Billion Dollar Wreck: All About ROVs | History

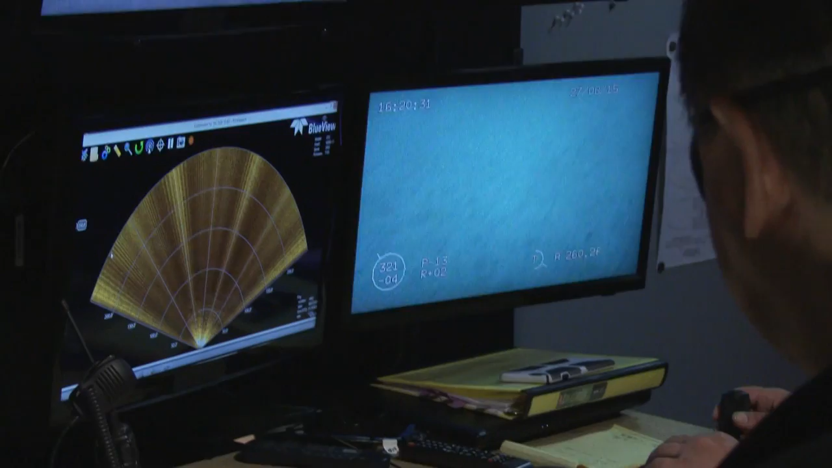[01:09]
And that visibility at the bottom and that light at the bottom at this depth, it was always dark.
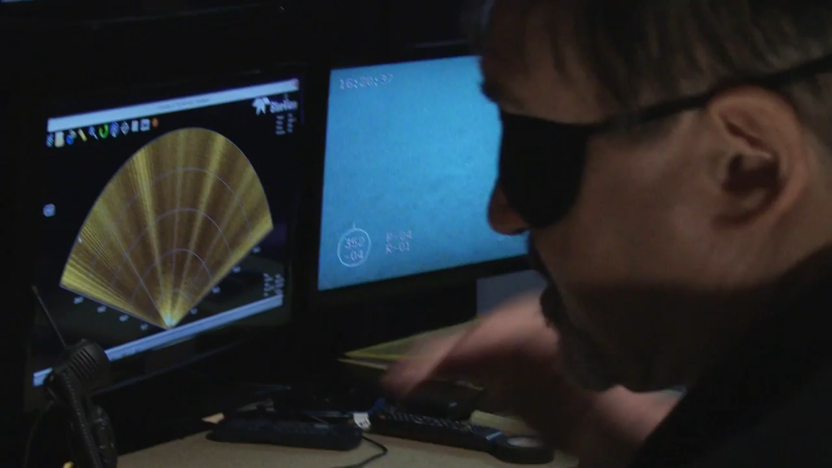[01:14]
But when you're dealing with something on the bottom of the sea, just being able to see what's going on is an invaluable asset.
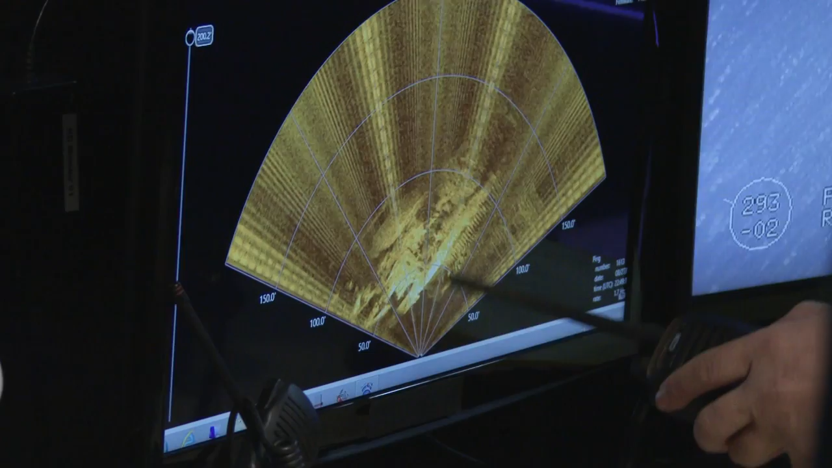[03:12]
We're close to our sweet spot. Yep. And then that should be the hole right there, guys. There we go. There's the hole.